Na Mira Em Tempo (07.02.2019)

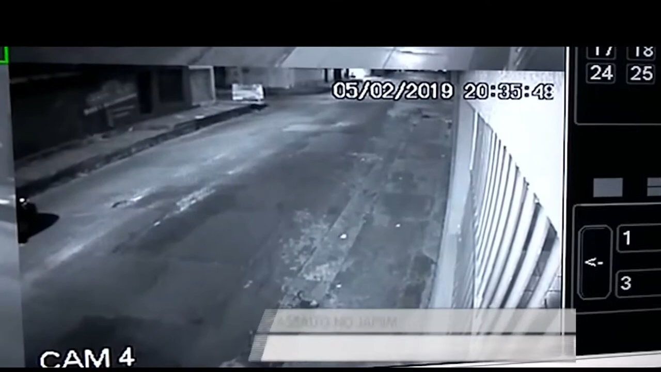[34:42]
E nessa quarta-feira, a nossa equipe teve acesso às filmagens de um circuito de segurança em que o casal está dentro de um carro estacionado em frente a uma residência no bairro de Japiim. Esse crime de rouba aconteceu na última terça-feira e foi por volta das 8h30,
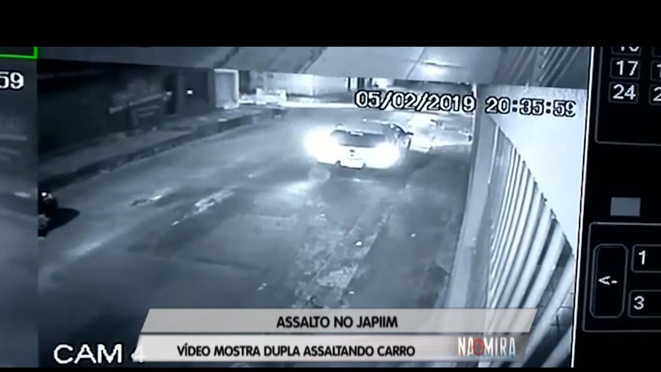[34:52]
como você está vendo aqui na imagem. Mas, preste atenção, esses criminosos passam devagarzinho e enxergam o carro. E devagarzinho eles vão estacionando no canto do outro lado da rua. O carro em qual eles vão assaltar é esse aqui que você está vendo. Veja o momento exato que eles chegam. Você vê a luz do farol bem alta, eles percebem que o carro está parado. Aí eles, vamos ver lá se tem alguém lá para a gente assaltar? Eles param mais à frente e desses criminosos descem dois. Descem dois para abordar.
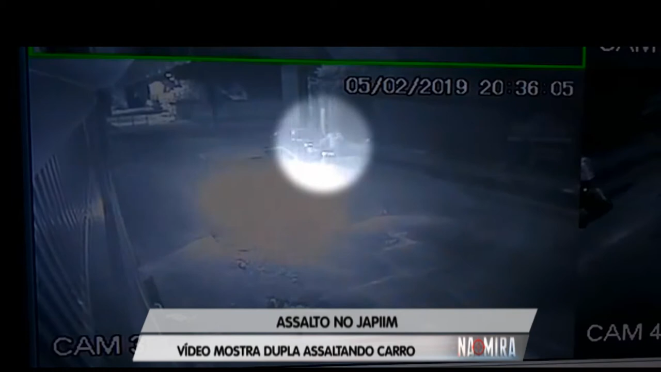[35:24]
E eles chegam, se aproximam do carro, aonde está esse casal, e acabam, né, trazendo aí medo para eles, medo de você levar um tiro, medo de você ser assaltado, até porque nós ressaltamos aqui que você não deve reagir ao assalto.